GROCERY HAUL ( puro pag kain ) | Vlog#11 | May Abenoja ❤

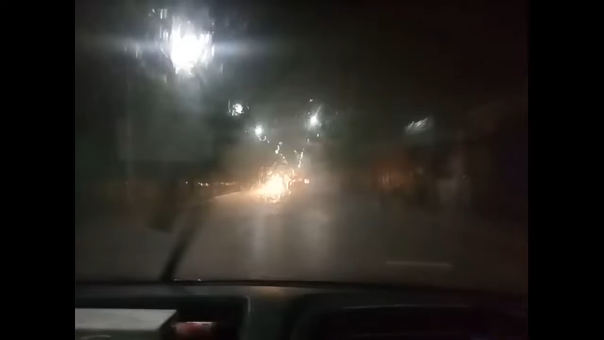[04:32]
And guys, napakalakas ng ulan. Parang zero visibility na to. Grabe. Buti nag-motor kami. Napakalakas. Ay,